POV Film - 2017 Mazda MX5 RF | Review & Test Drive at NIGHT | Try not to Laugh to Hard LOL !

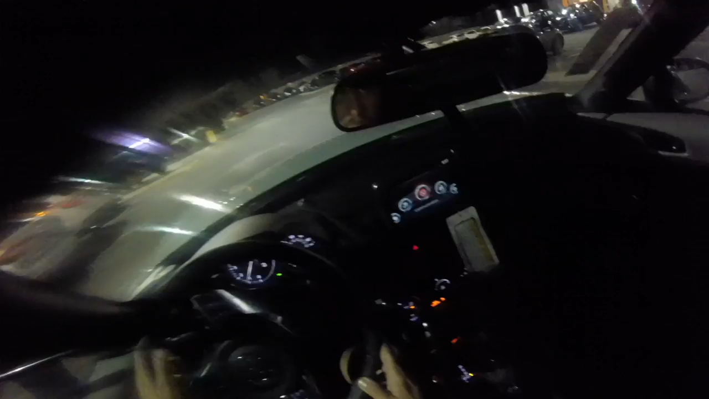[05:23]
back to regular you short six running your head down a little bit so y'all can see good get more views with a seven foot all right
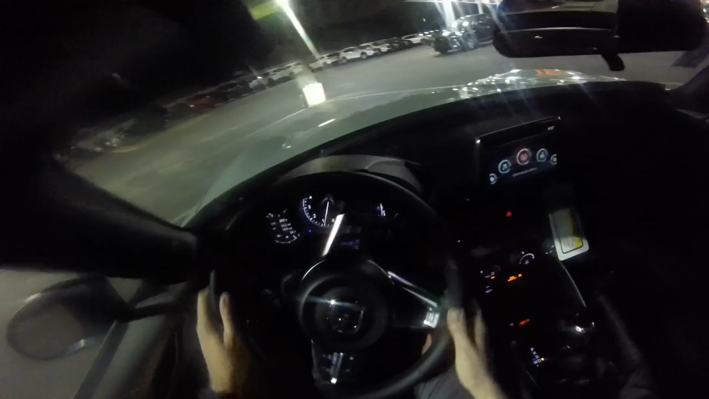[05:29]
it's like driving east egg and we got a bunch of Miatas as you can see out there I mean we got tons of them